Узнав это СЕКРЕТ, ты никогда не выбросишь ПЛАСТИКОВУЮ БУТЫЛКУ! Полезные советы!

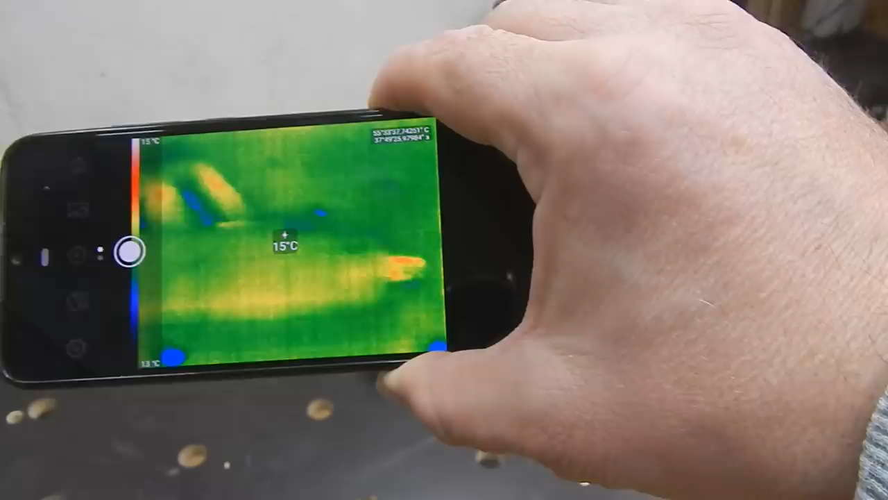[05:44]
On screen: spot 15°C
Как видим, нет нагрева. Сейчас чуть поработаем и посмотрим.
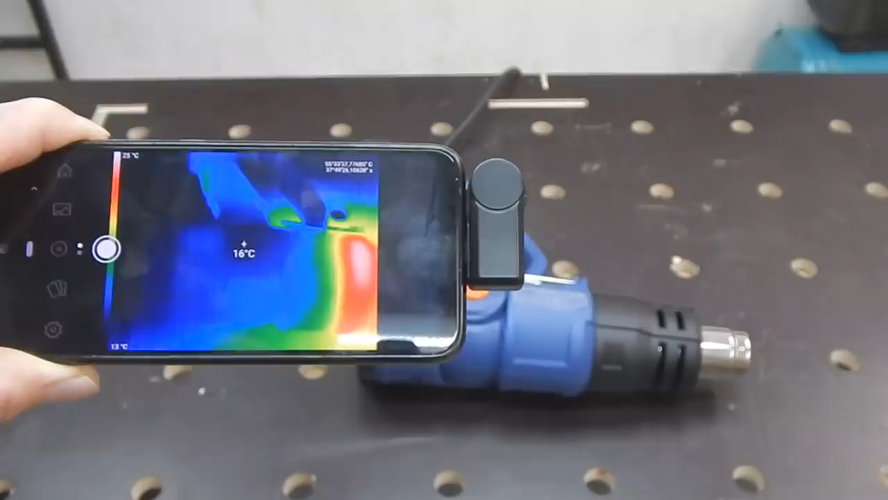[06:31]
On screen: spot 16°C, scale top 25°C, scale bottom 13°C
И, как видим, корпус у нас не нагрелся. А вот сама часть, где дует горячим воздухом, видим очень горячо.
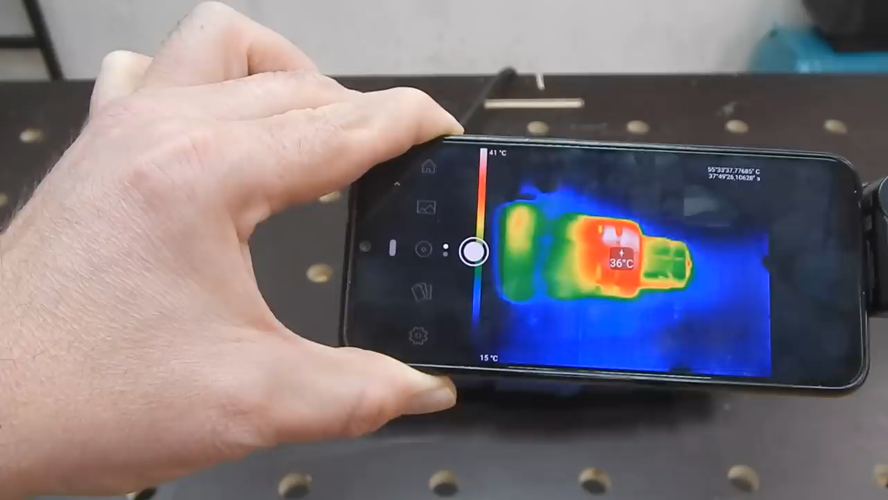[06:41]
On screen: spot 36°C, scale top 41°C, scale bottom 15°C
То есть плюс 36 градусов.
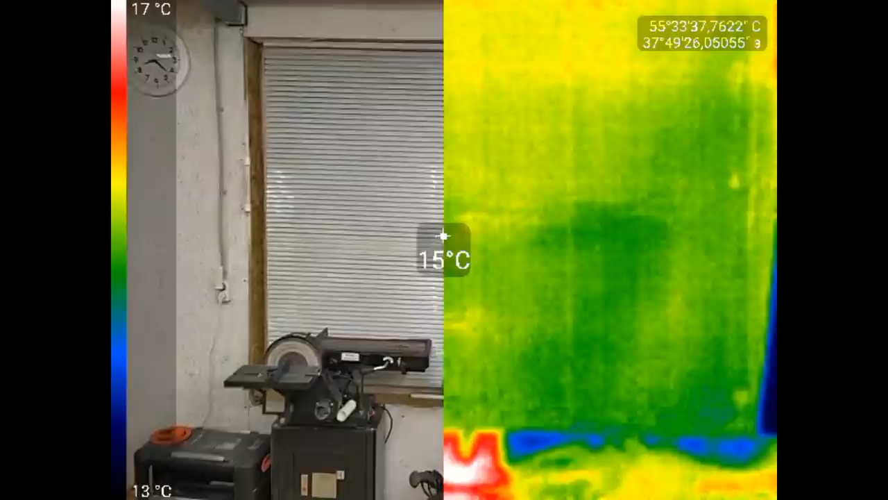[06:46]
On screen: spot 15°C, scale top 17°C, scale bottom 13°C
Так, ну и давайте быстренько пройдемся по мастерской. Вот у меня окно. Как видим, одна сторона.
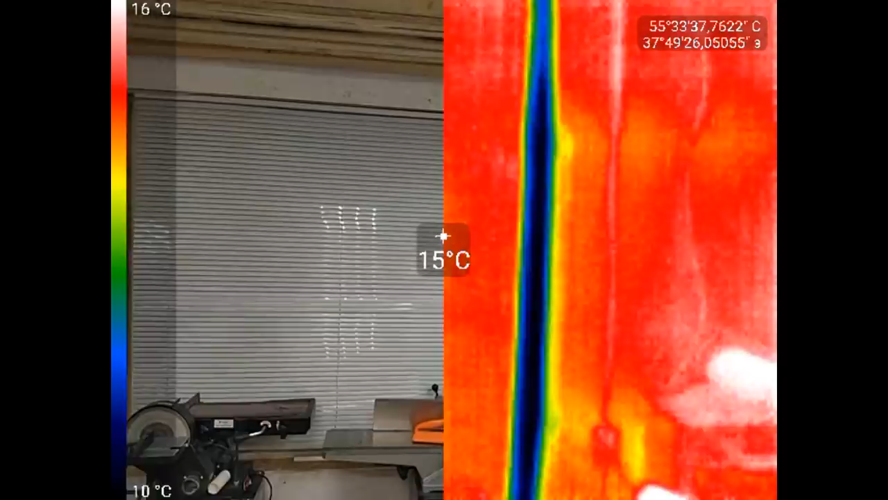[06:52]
On screen: spot 15°C, scale top 16°C, scale bottom 10°C
Здесь идут теплопотери. Сверху нормально.
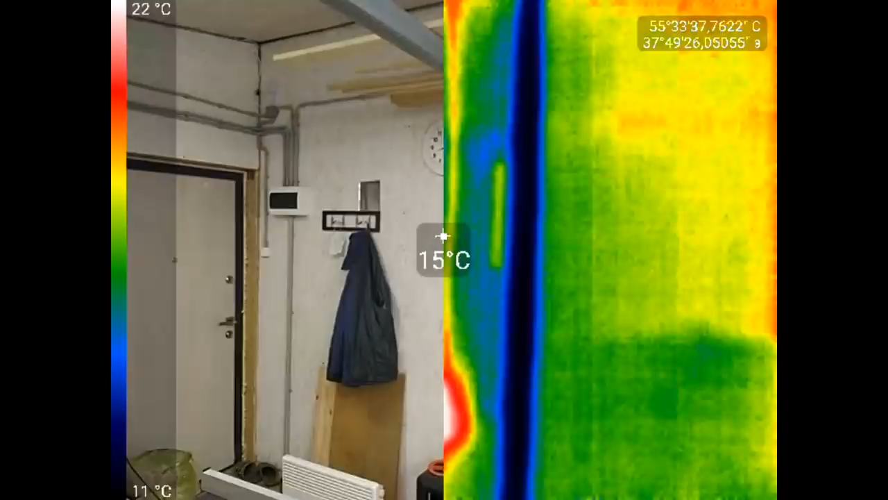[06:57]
On screen: spot 15°C, scale top 22°C, scale bottom 11°C
И с этой стороны видим тоже теплопотери. Далее идет розетка.
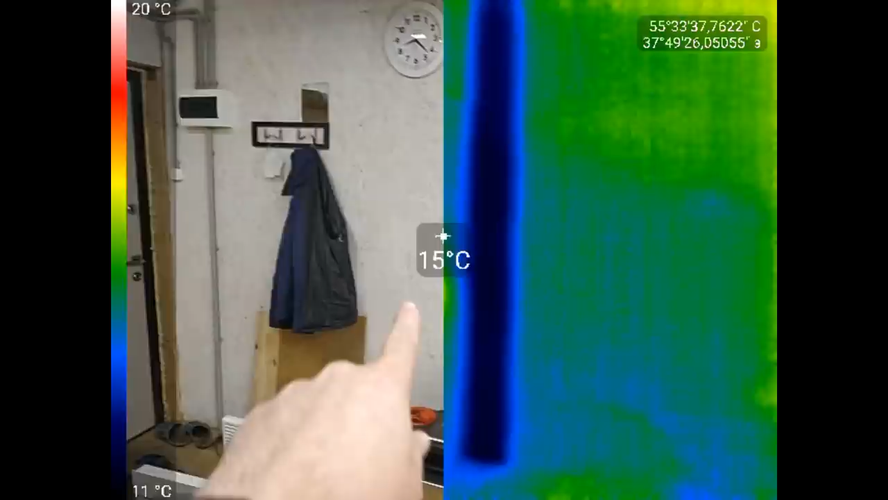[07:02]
On screen: spot 15°C, scale top 20°C, scale bottom 11°C
Как видим, она тоже нагревается.
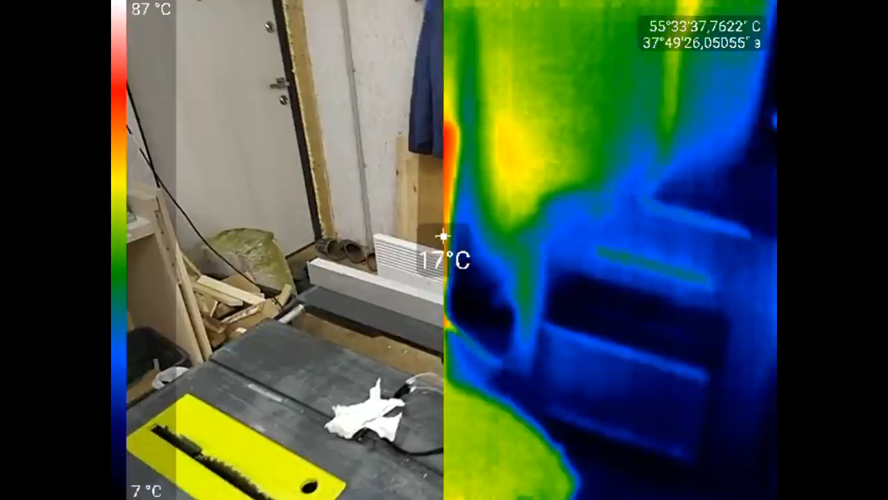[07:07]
On screen: spot 17°C, scale top 87°C, scale bottom 7°C
Здесь у нас конвектор красный. Так, ну и дверь.
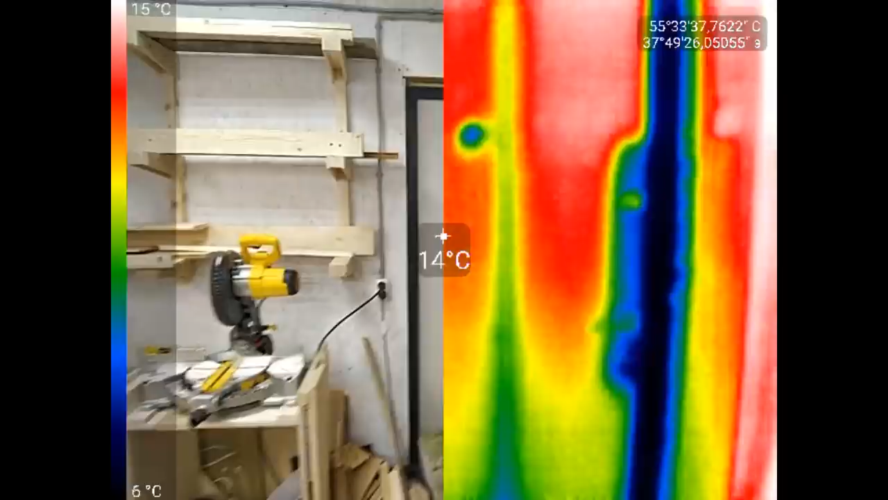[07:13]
On screen: spot 14°C, scale top 15°C, scale bottom 6°C
Дверь, как видим, самые большие теплопотери идут на двери.
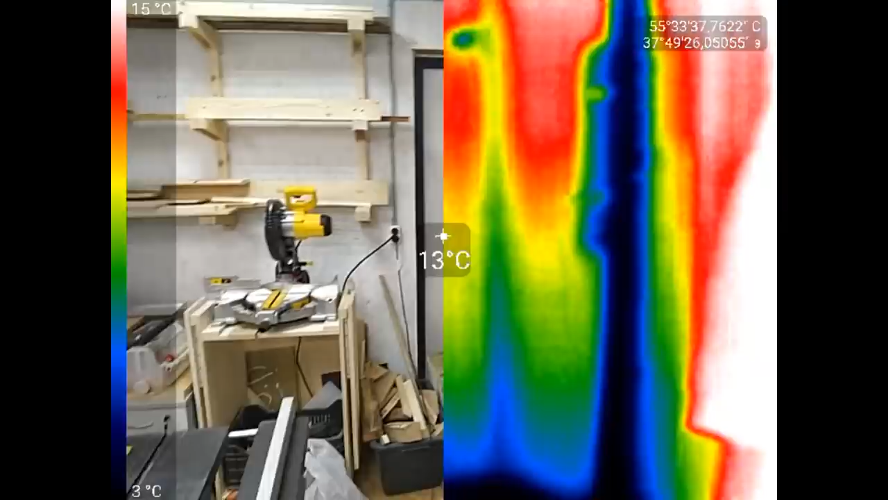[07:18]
On screen: spot 13°C, scale top 15°C, scale bottom 3°C
Сейчас вот посмотрим. Плюс 6-7.
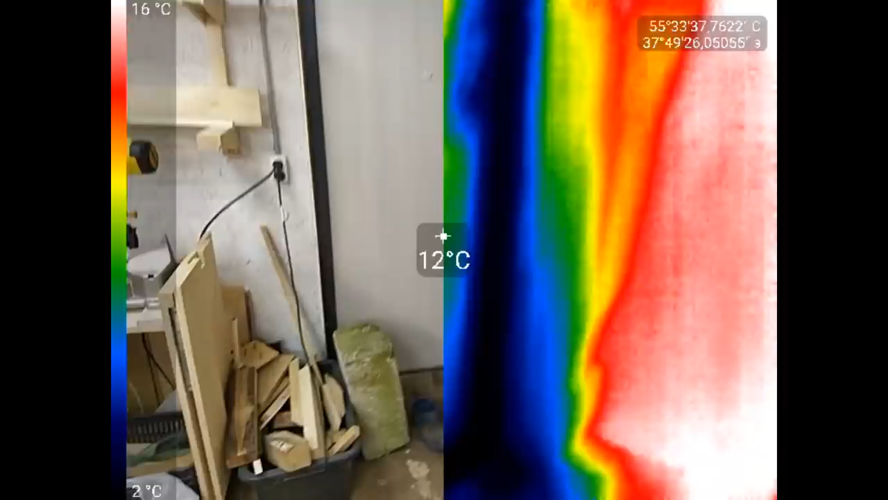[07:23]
On screen: spot 12°C, scale top 16°C, scale bottom 2°C
Ну и внизу самые большие теплопотери. Минус 1.
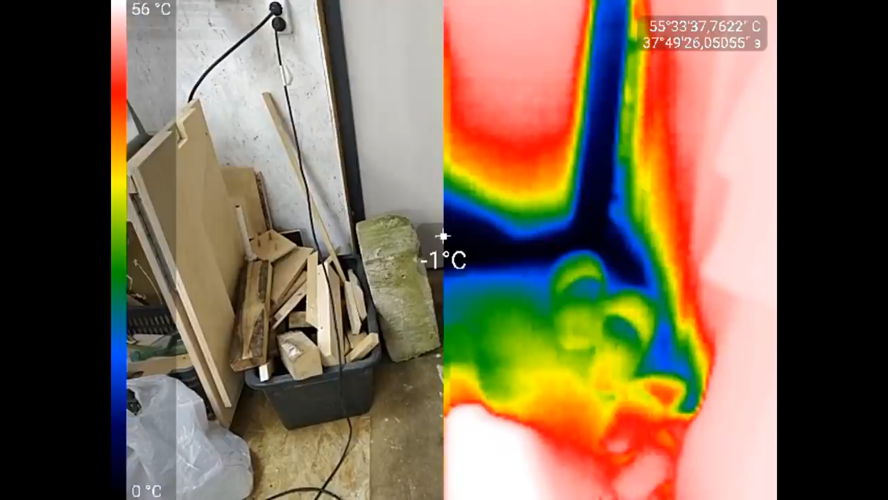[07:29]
On screen: spot -1°C, scale top 56°C, scale bottom 0°C
То есть обязательно нужно утеплять низ, двери.
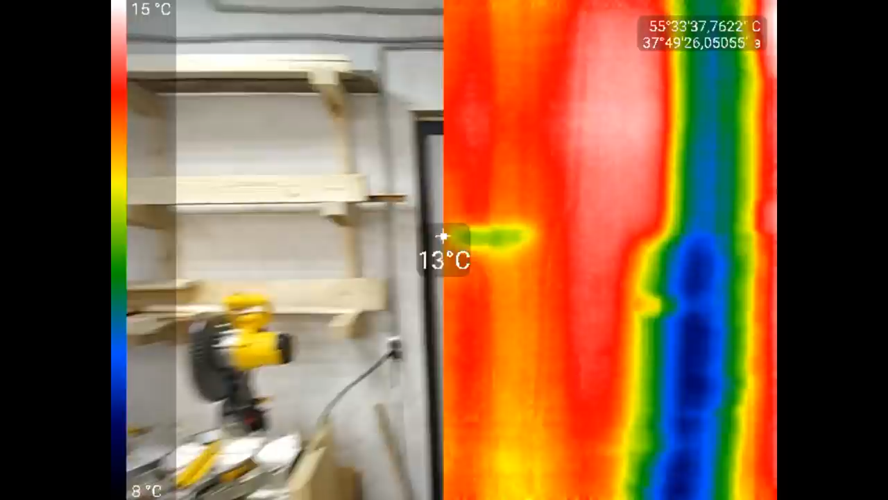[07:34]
On screen: spot 13°C, scale top 15°C, scale bottom 8°C
По стенам, в принципе, все нормально. Друзья, область применения тепловизоров достаточно широки.